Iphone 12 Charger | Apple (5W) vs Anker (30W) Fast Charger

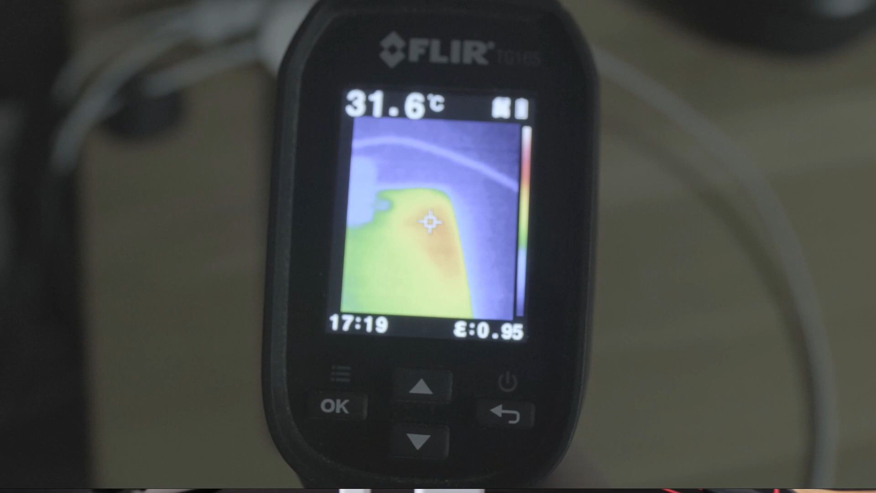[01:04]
On screen: spot 31.6°C
it can degrade battery life. And I'll leave an article below explaining the theory behind what heat does to battery life. And so what I want to know is,
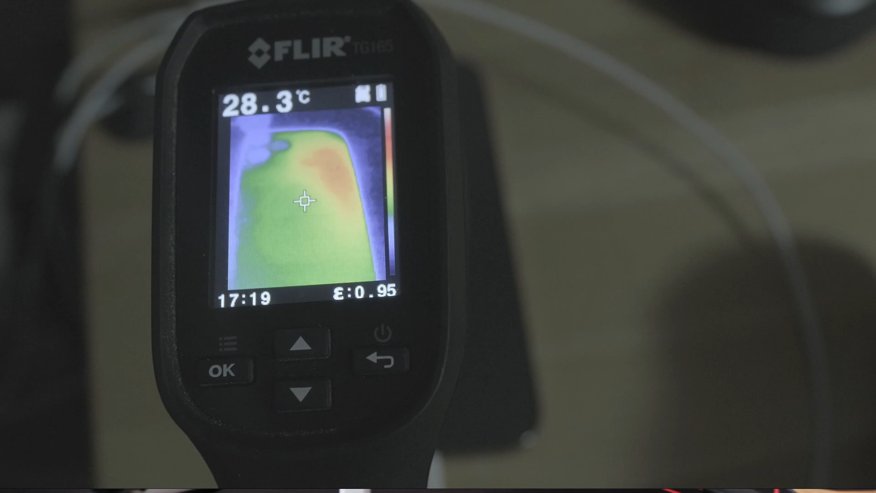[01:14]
On screen: spot 28.3°C
does a 30 watt charger produce more heat than the 5 watt charger while I'm charging my phone. And when you charge your phone, you realize when you touch the back of it, it does get warm. So I just wanted to know how hot does it actually get when you use a faster charger?
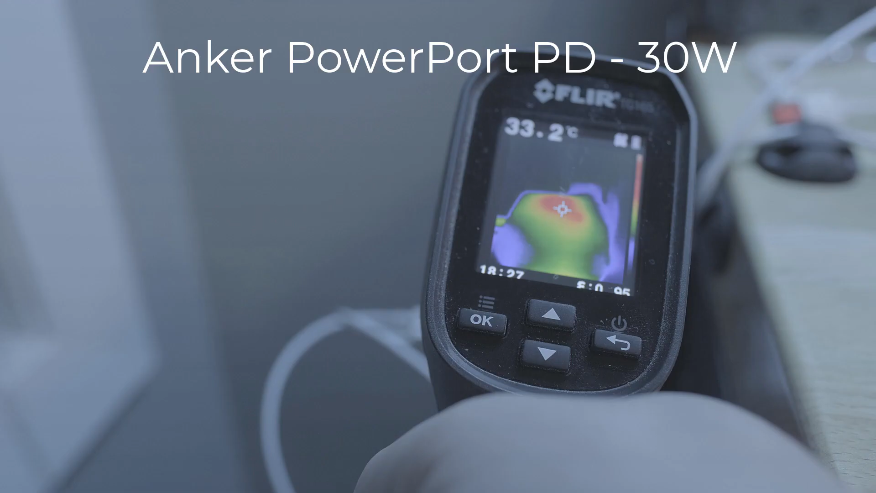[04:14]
On screen: spot 33.2°C
In this footage, you can see that the Anker chargers highest temperature was around 33 degrees Celsius or 91 degrees Fahrenheit.
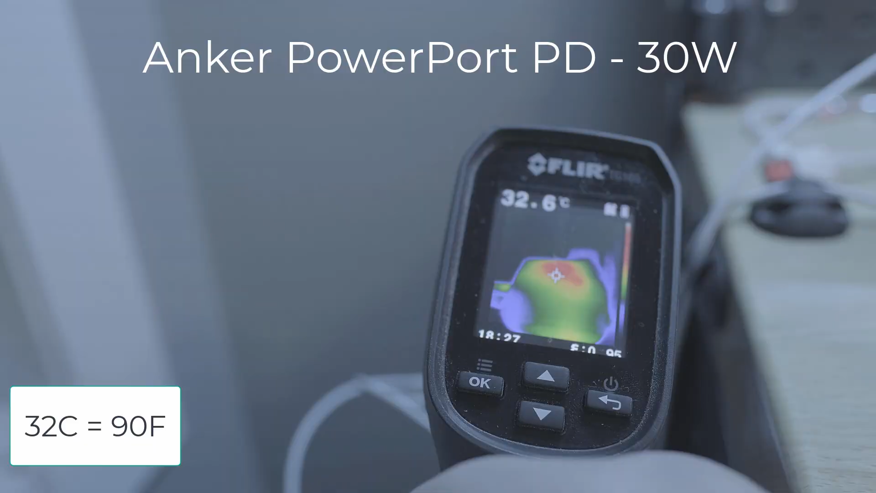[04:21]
On screen: spot 32.6°C
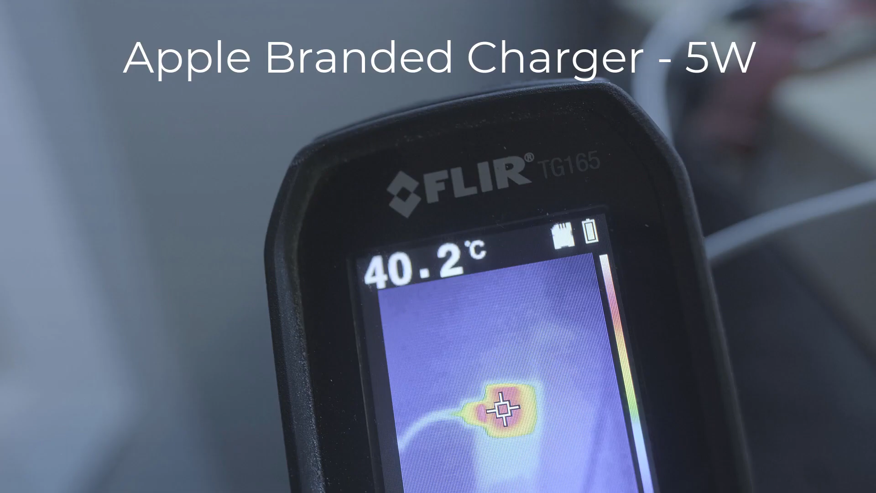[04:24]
On screen: spot 40.2°C
The two clips I show here shows one at 45 degrees Celsius, which is 113 degrees Fahrenheit.
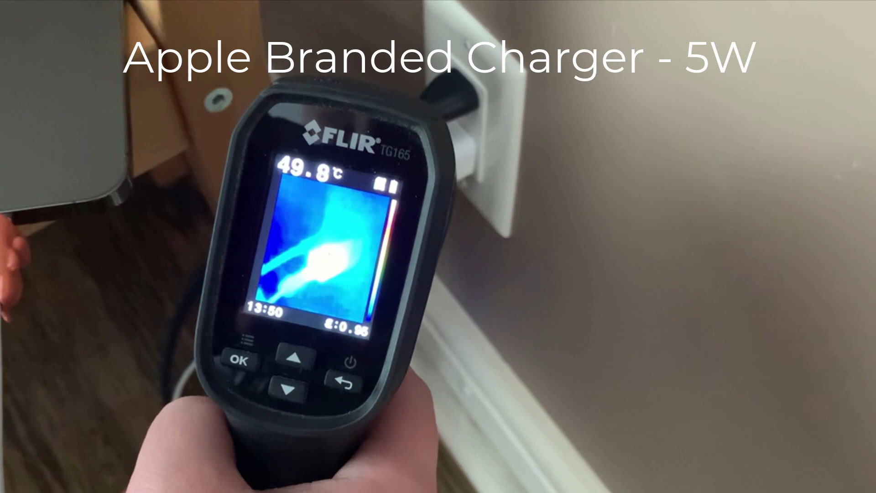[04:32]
On screen: spot 49.8°C
And the other one is 50 degrees Celsius, which is 122 Fahrenheit. And that to me seems really high for a charger to be at that kind of temperature.